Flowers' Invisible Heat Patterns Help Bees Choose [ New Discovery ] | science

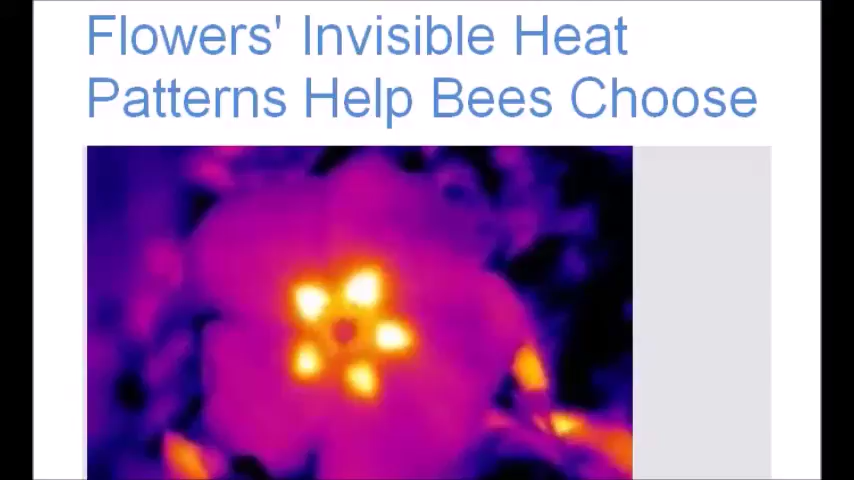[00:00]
flower invisible heat pattern help bees choose a new study led